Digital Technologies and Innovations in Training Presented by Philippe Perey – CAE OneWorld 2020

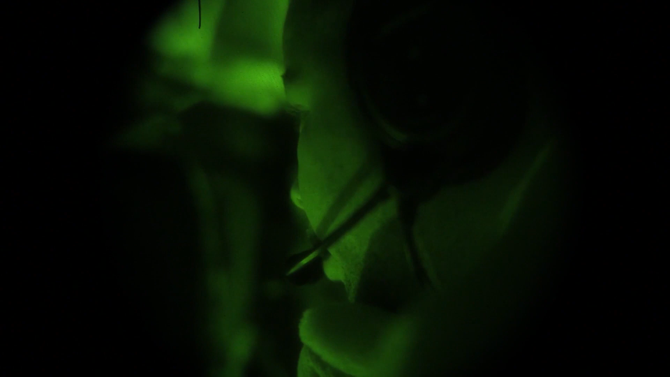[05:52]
It provides optimized NVG capabilities with an independent NVG-rendered picture,
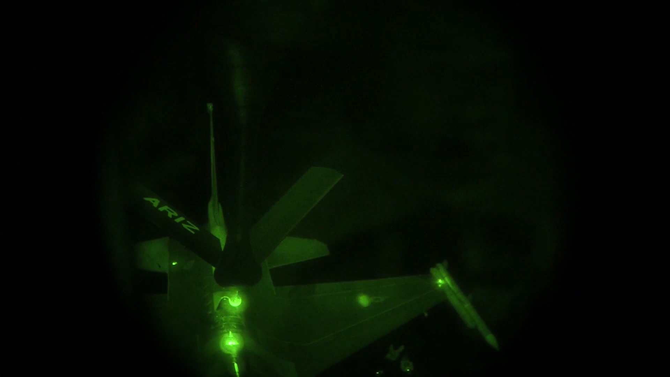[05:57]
so you get a correct view regardless of the time of day or night. And there's an open standard of using the OGC Common Database or CDB content,